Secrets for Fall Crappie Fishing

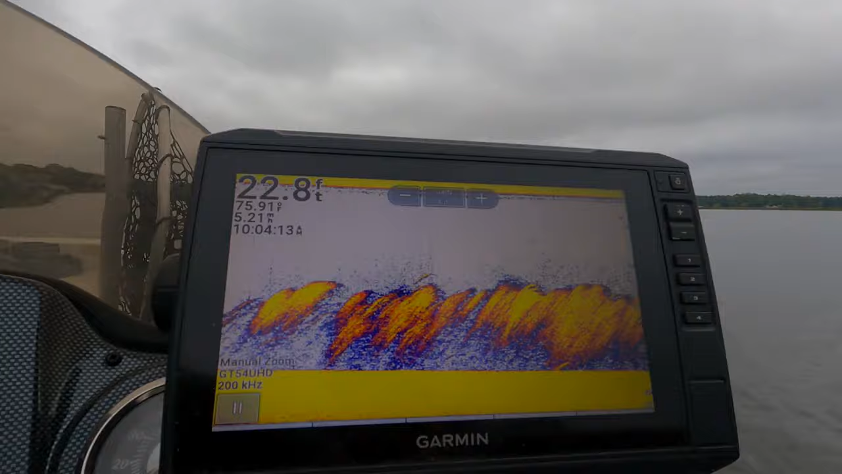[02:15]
On screen: depth 22.8 ft
that's shad that is in the mouth of a code
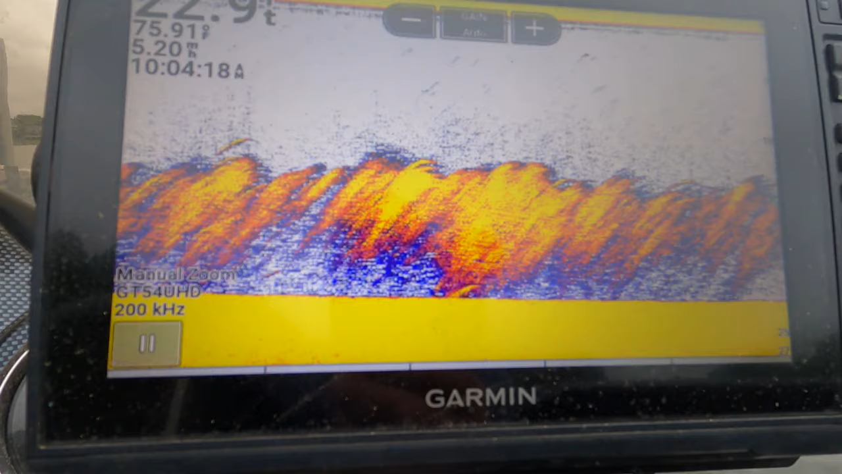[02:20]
they're really beginning to stack up wow that tells me that a lot of the fish probably are moving
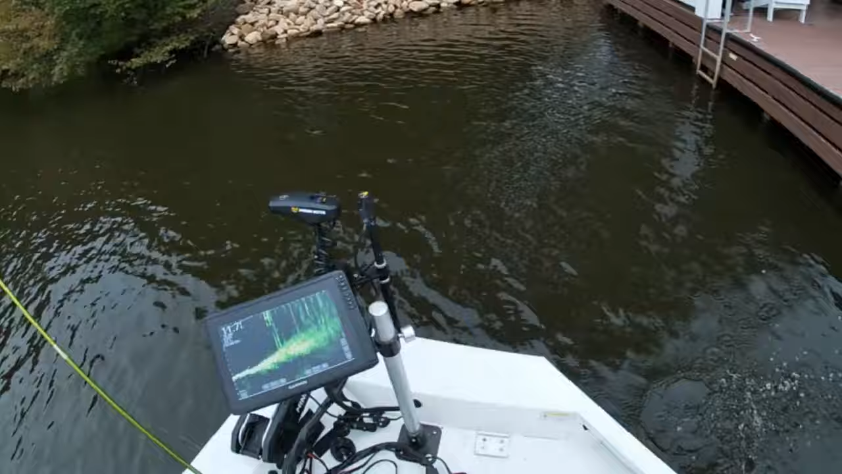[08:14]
thank you mr fish tell you what let's go on to the next dock y'all i think i'm going across some braces back there there he is oh he's around the brace back there y'all there he comes come on out here and don't be camera shy
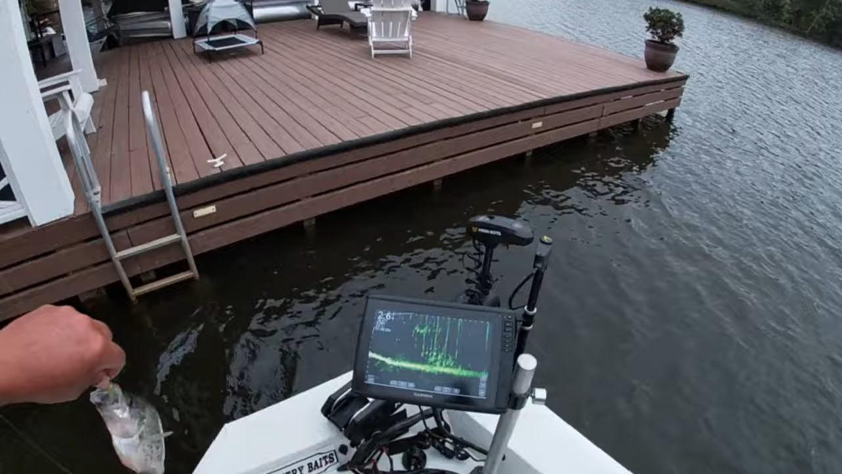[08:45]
see us that's a good crappy nothing on that champ color y'all champ color's been a good color